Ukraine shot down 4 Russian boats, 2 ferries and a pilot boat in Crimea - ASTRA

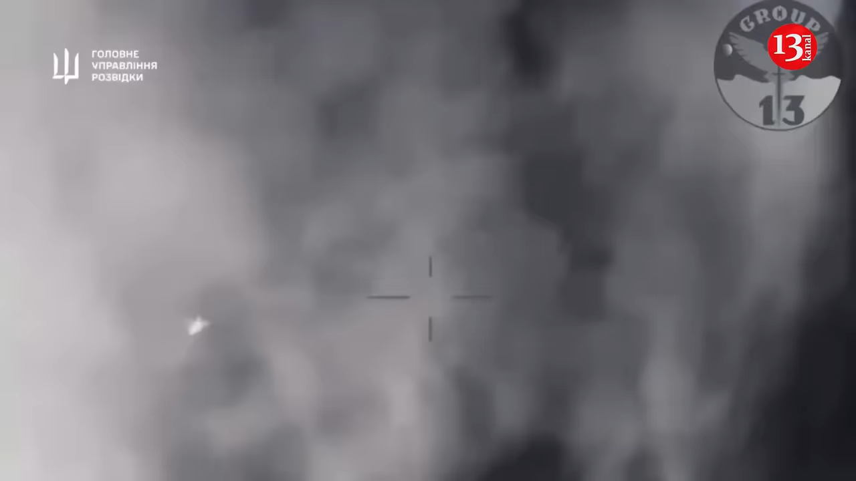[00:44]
undergoing surgery right now four people were wounded on the
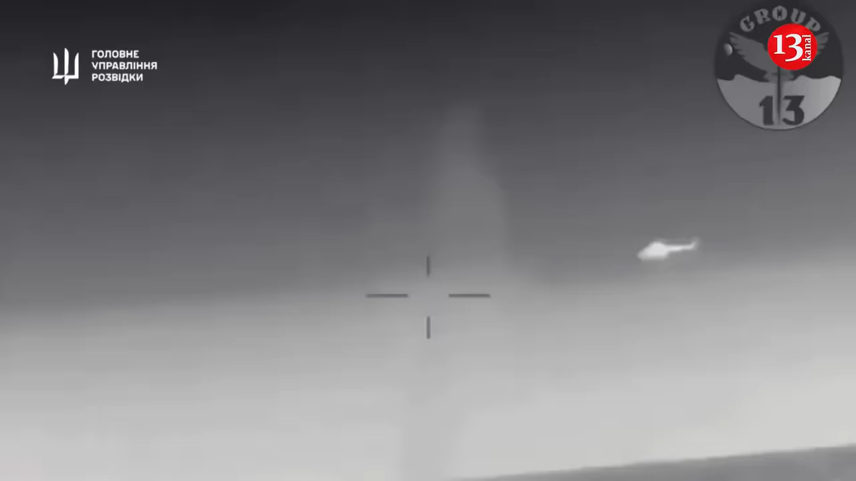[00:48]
avant-garde in addition for transport landing boats kansas 701
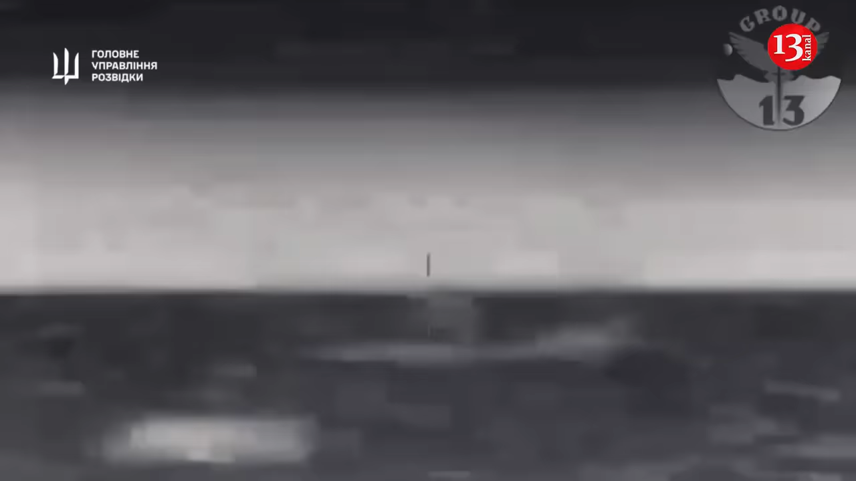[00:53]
were damaged the destruction of two of which was already reported
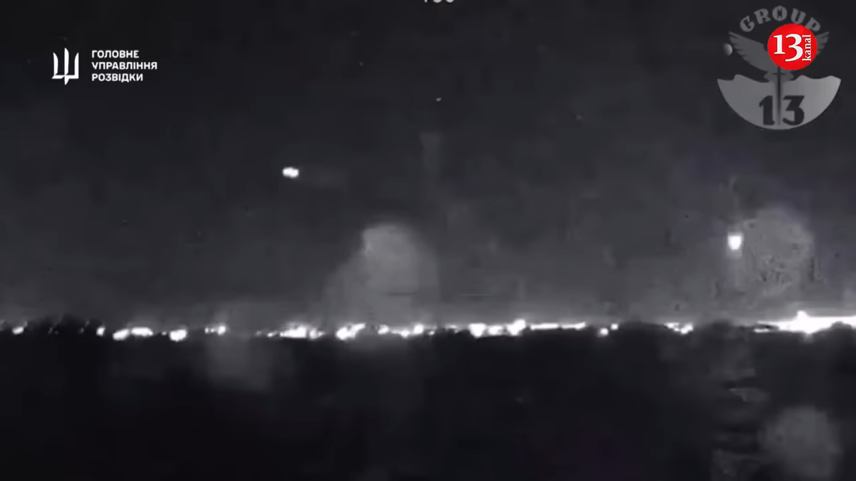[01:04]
of defense of ukraine confirmed that on the night of may 30th two russian boats were destroyed in the temporarily occupied crimea according to preliminary data we are talking about high-speed transport and landing ks
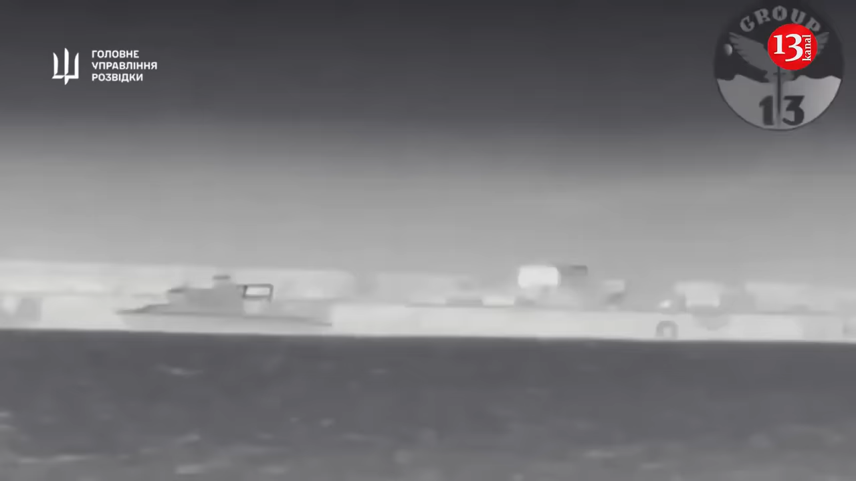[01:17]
701 tuna let us remind you that it was previously reported that the boats were attacked
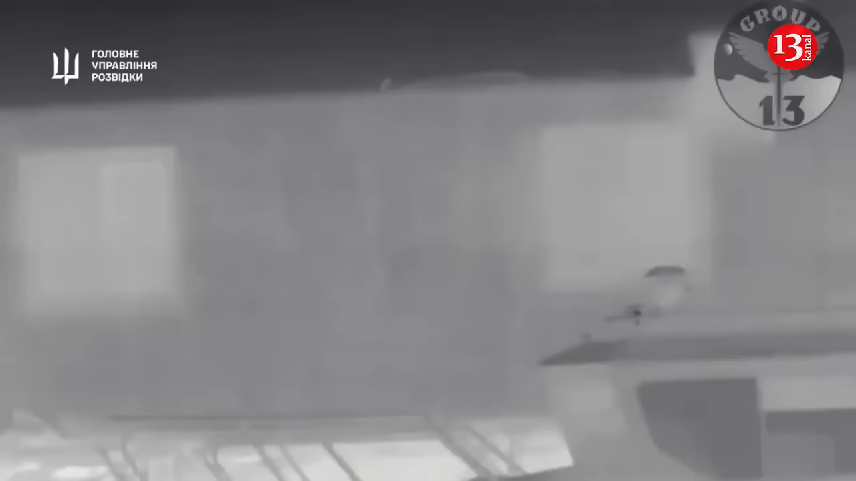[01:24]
here the village of chernomorskoy u.s